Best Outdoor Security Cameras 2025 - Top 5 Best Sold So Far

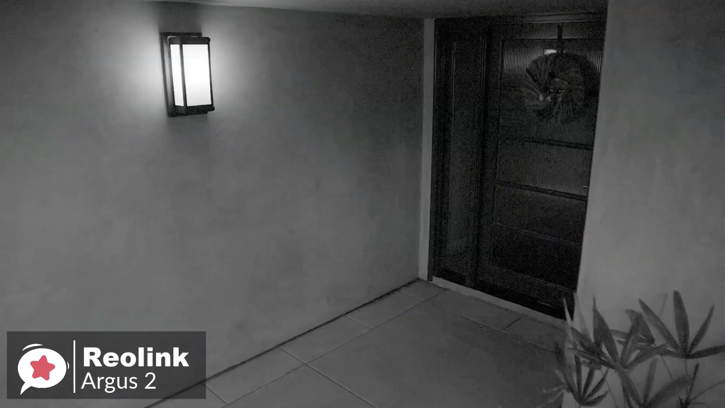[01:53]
With 1080p Full HD, advanced 33-feet night vision,
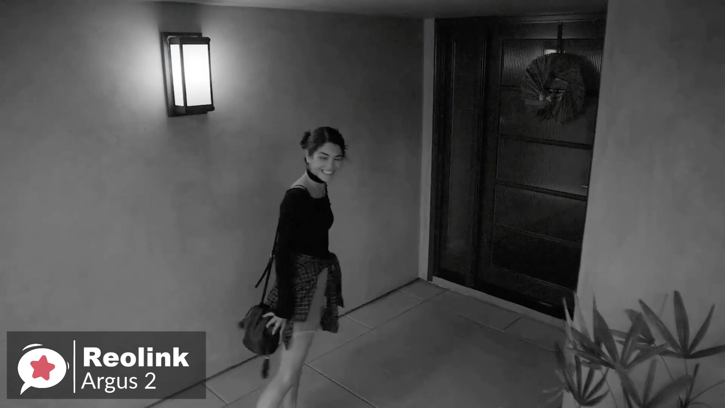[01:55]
and 130-degree wide field of vision, you get crystal videos and detailed images.
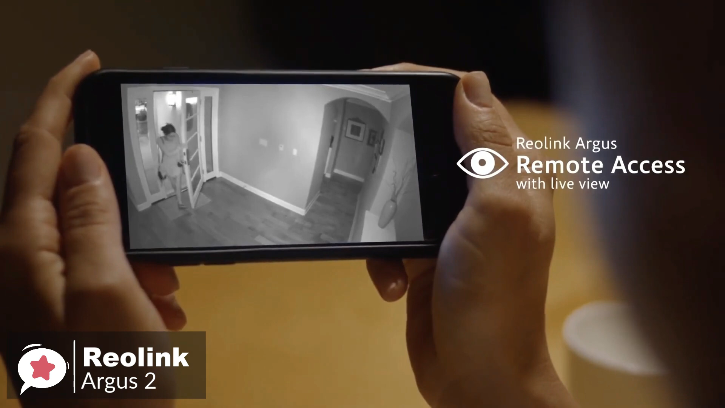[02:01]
You can see clearer, more colorful images, even at night, with its Starlight CMOS sensor and 6-piece 850 nanometer infrared LEDs.
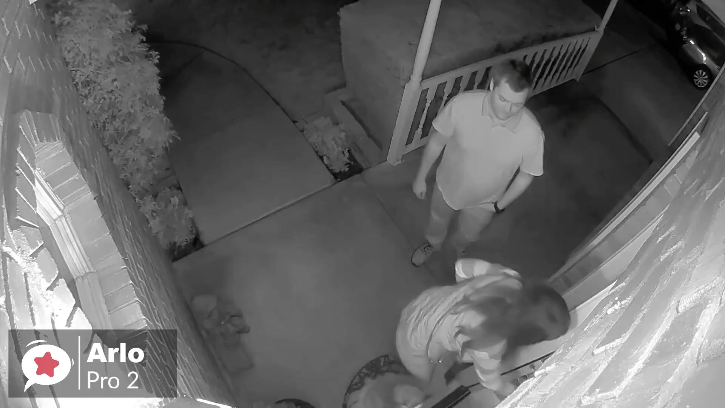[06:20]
The night vision turns on automatically in low light so you can see clearly even in the dark.
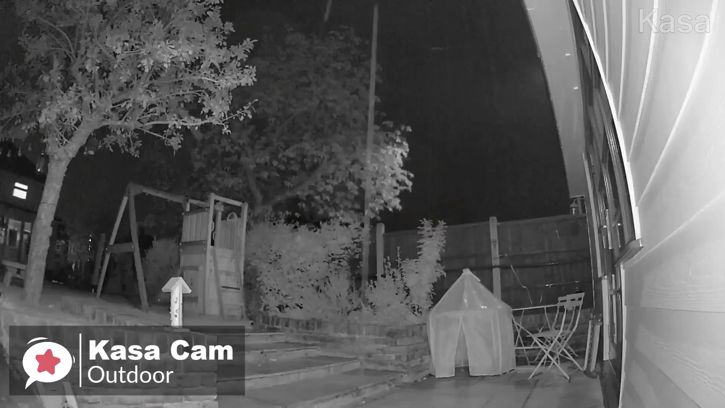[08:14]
Even at night, the outdoor camera will catch activity up to 30 feet away with night vision. And the 8x zoom magnification will let you focus on specific parts of your home.
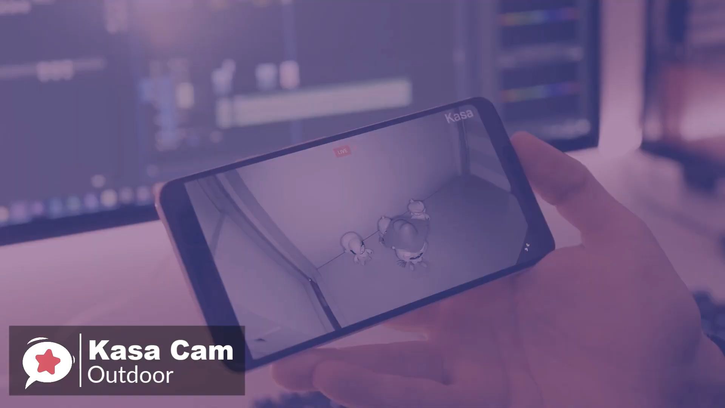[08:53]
Additionally, you can watch live or recorded video at any time on your smartphone with the free KasaSmart app. Plus, even stream live video to any Alexa or Google Assistant-supported display,